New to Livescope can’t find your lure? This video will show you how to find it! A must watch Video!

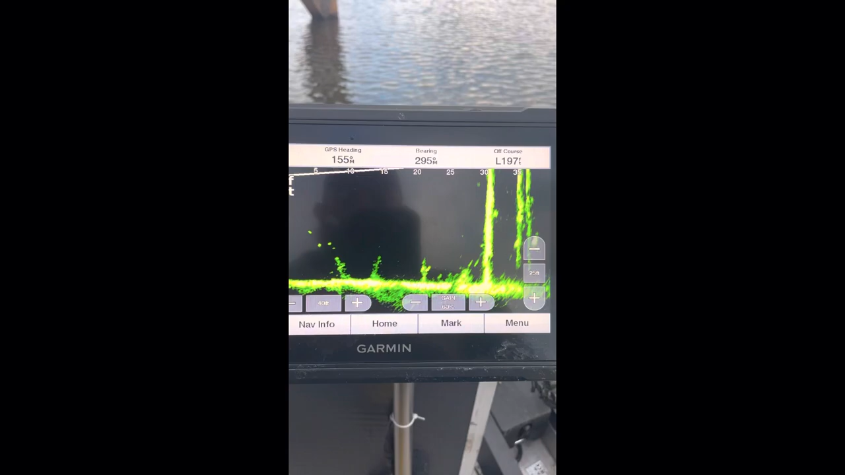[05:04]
are several poles there just so everybody knows we got that pole we got a two small telephone you know to cut off
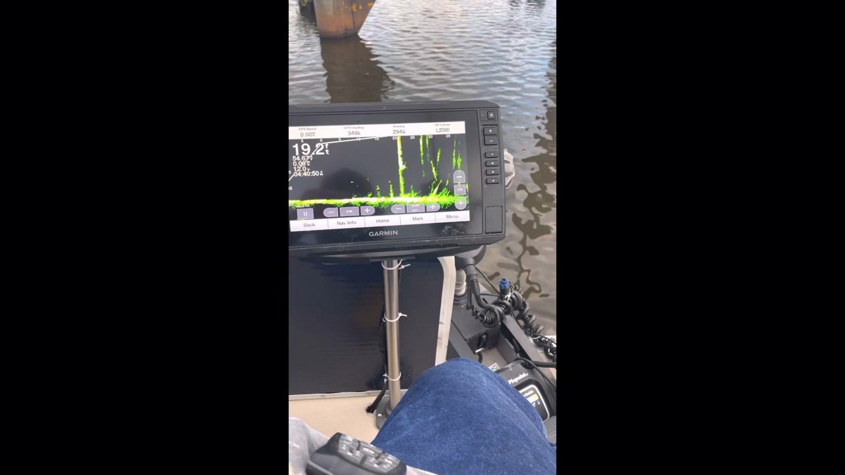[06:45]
you see my jigs look at my jig you see them bouncing right there okay
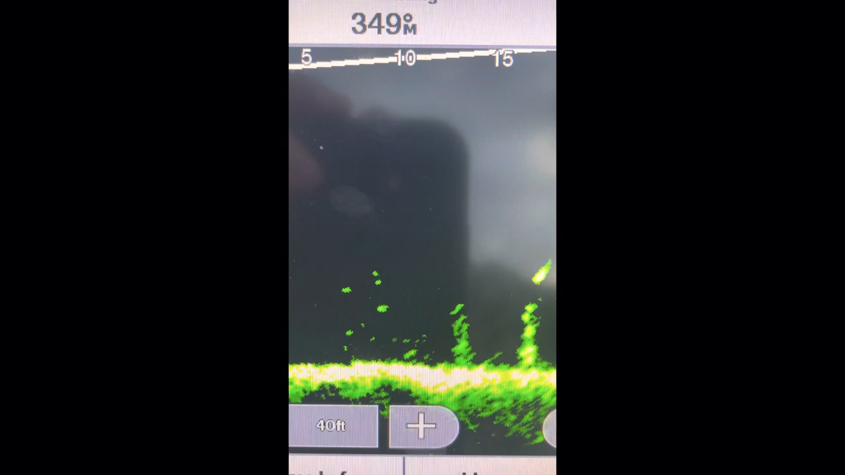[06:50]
you see my jigs bouncing right there all
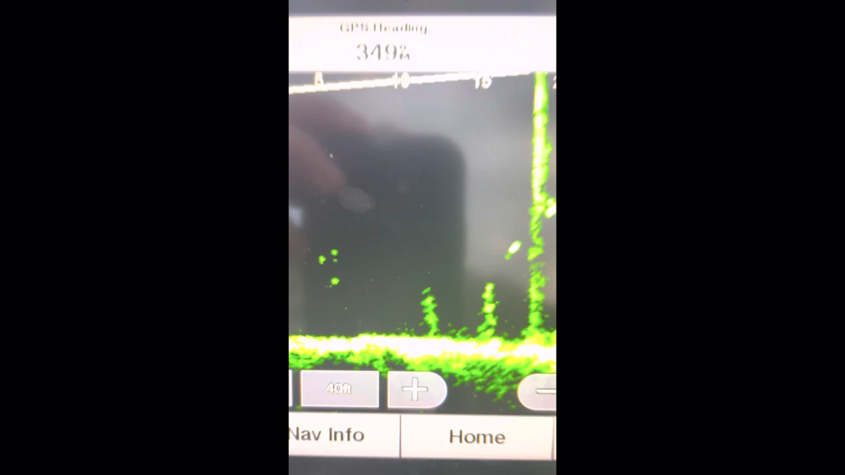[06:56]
right now look at that pole see it kind of done got out of you but y'all
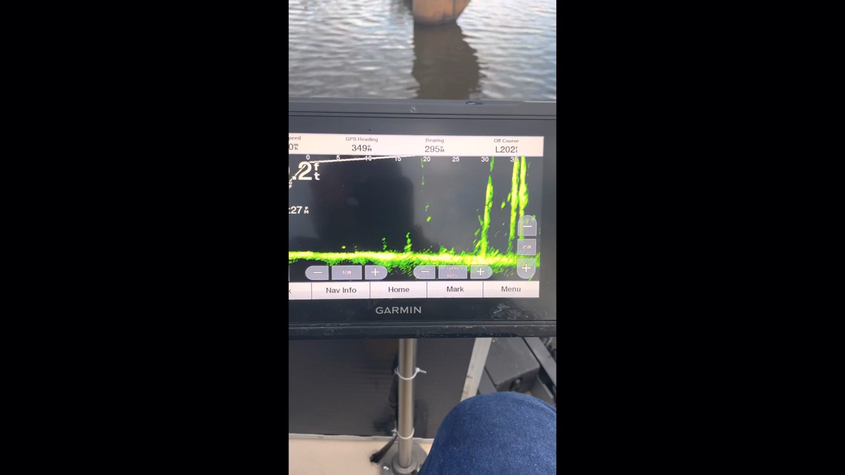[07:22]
of shaky but hey you did you get the point of what i'm getting at that that is the best way find you
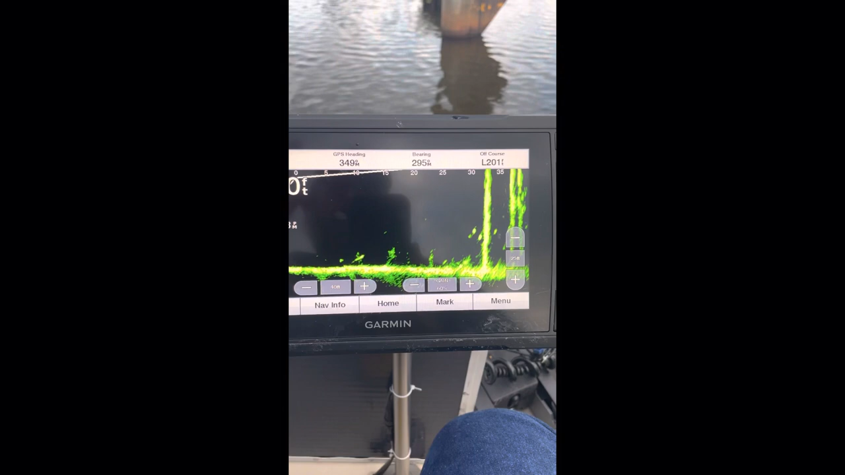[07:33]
something you can literally look at above the water you know it goes below
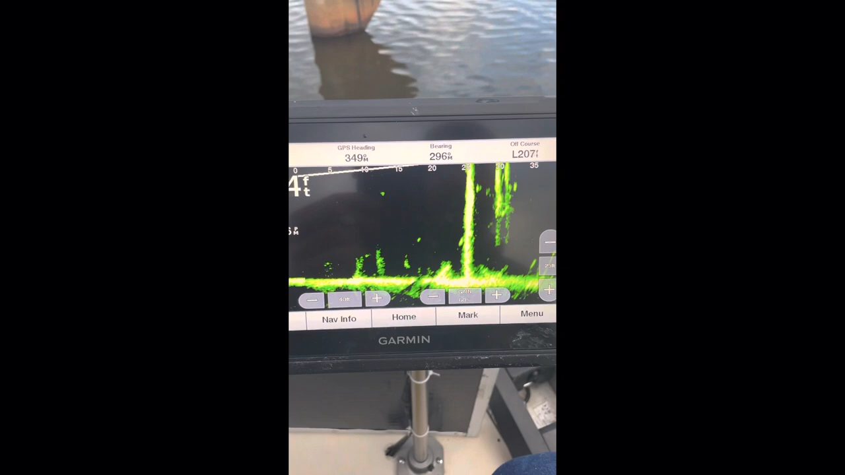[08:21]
okay and like i say something is going
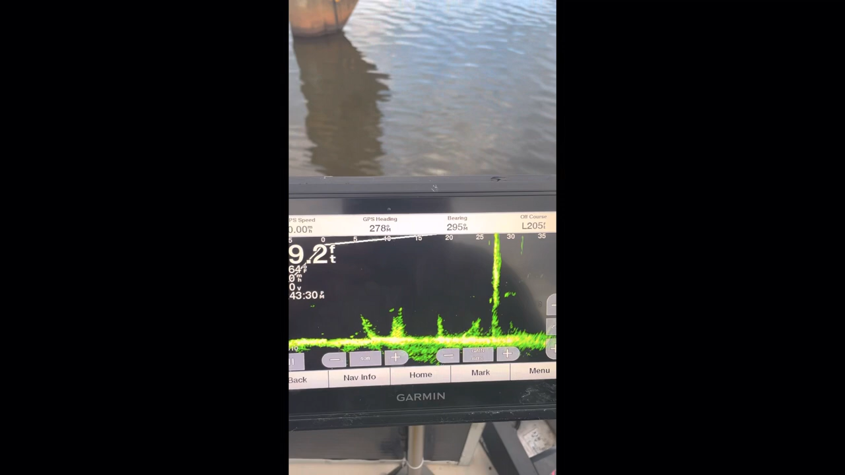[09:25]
getting to see the fish you know at least you're not just looking at nothing i mean at least you are getting to see fish swimming around there right
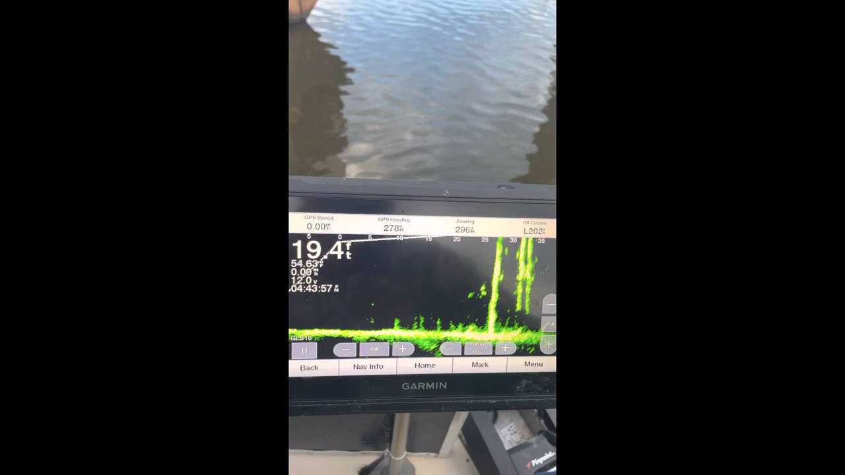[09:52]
On screen: depth 19.4 ft
okay you see my jigs falling right there
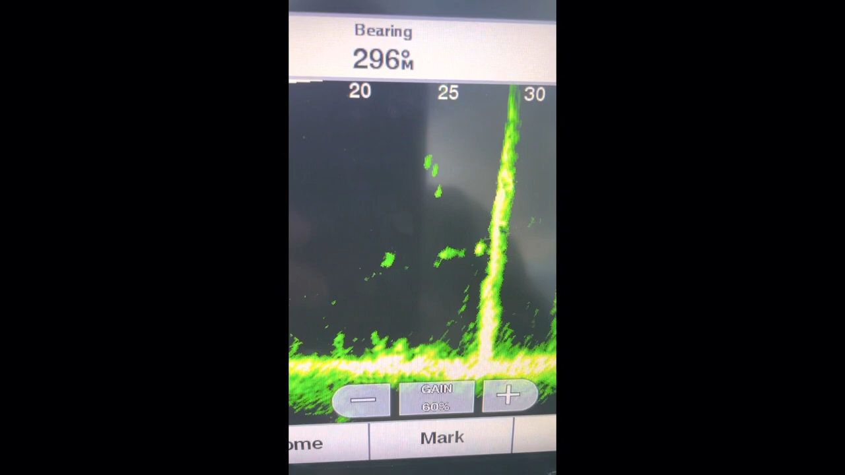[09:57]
all right they're falling right beside that pole there's a pole you
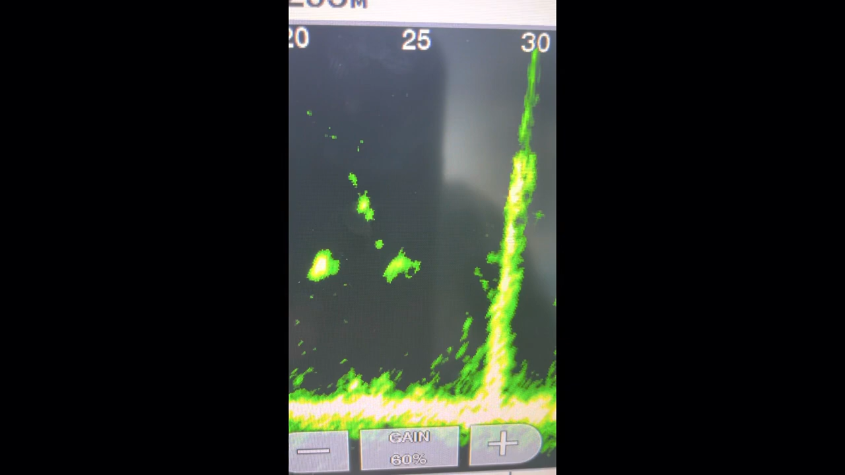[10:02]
see them falling actually they're finna fall right on top of some fish so you see me digging them oh the fish
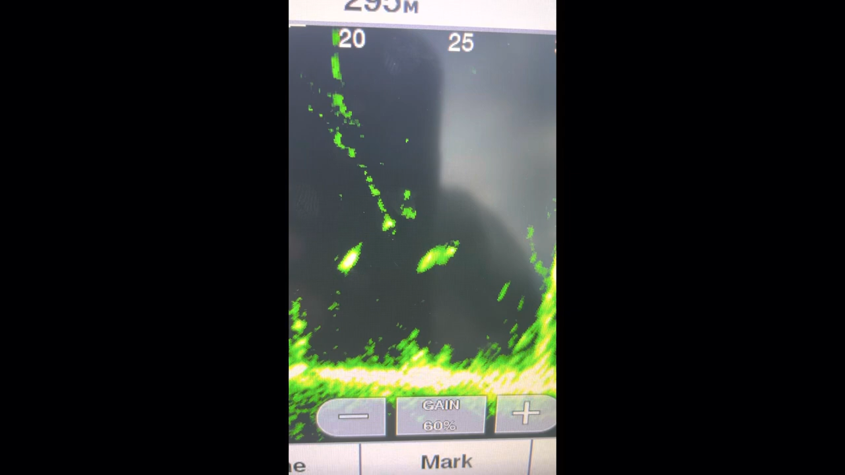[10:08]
run away look at that you did get to see something anyway now it's kind of
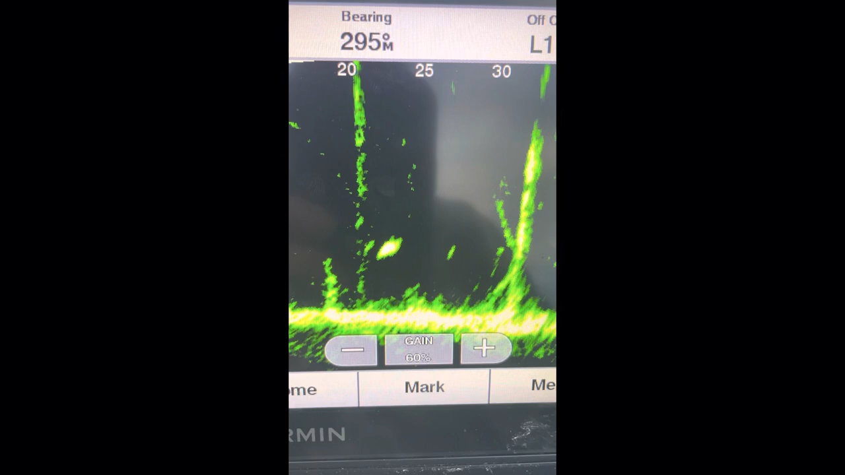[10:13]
going out of view see that anyway that's kind of neat you did get to see
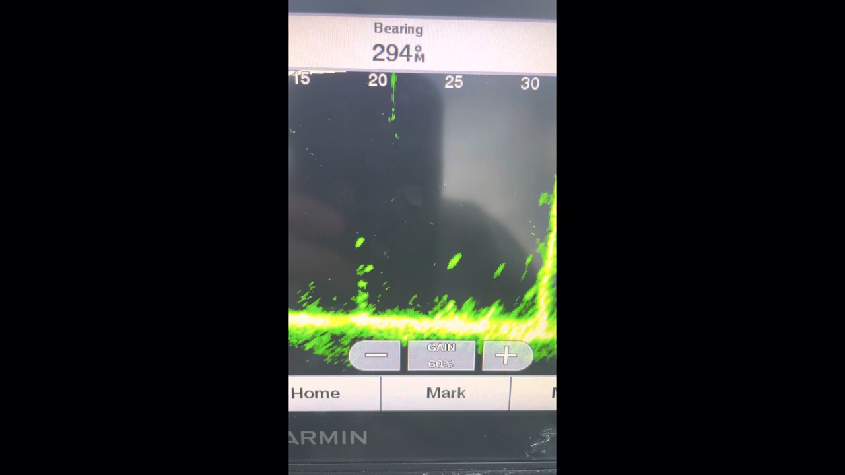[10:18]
if you watch toward end you did get to see some fish you know but anyway hey the fish
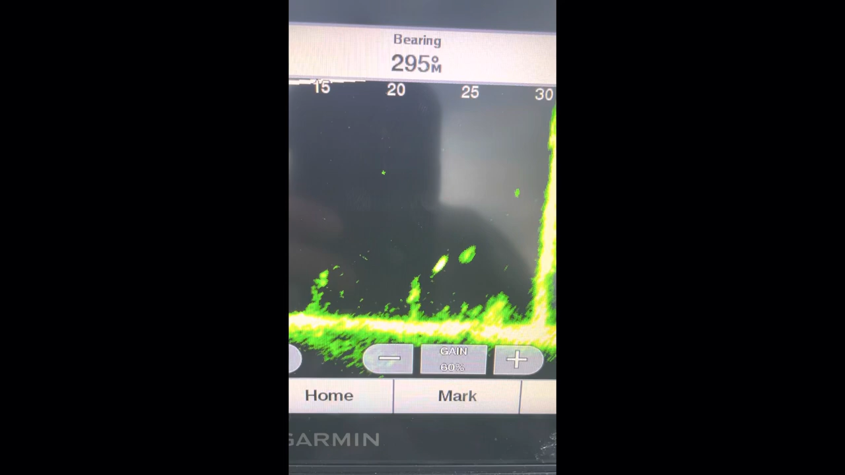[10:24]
didn't want them jigs but look guys i'm telling you if you will follow this video
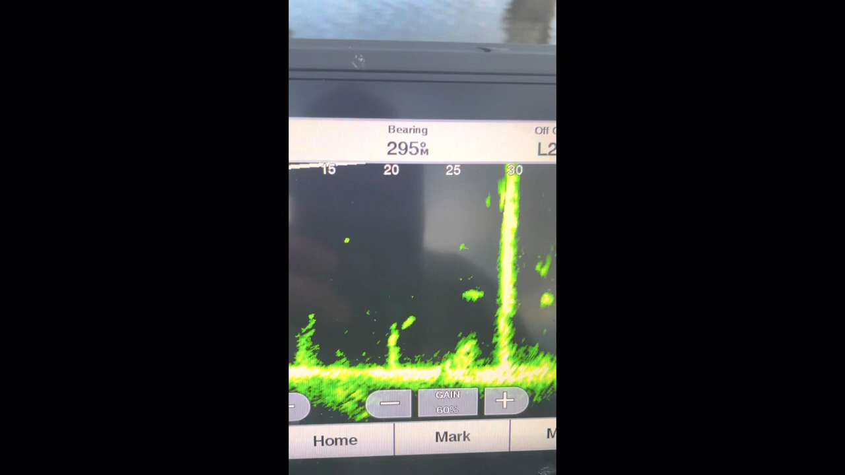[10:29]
find you something above water that you know goes below the water